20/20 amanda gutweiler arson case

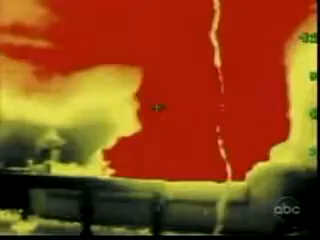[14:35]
Red indicates a temperature of nearly 1,200 degrees.
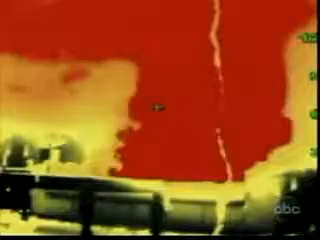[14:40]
Soon, the blazing hot gas starts to descend.